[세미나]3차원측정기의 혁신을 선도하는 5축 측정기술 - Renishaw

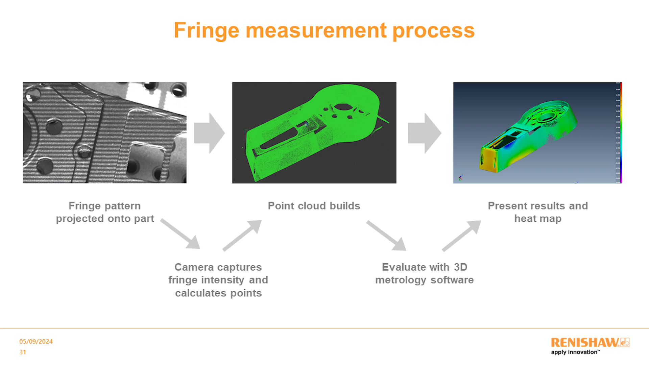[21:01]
클라우드 데이터를 좀 생성해가지고 별도의 3D 분석 소프트웨어를 이용해가지고 데이터를 분석해서 보시는 것처럼 어떤 모델 상의 히트맵 형식으로 해가지고 데이터를 결과를 표시해 주는 이러한 방식으로 측정이 이루어지고 있습니다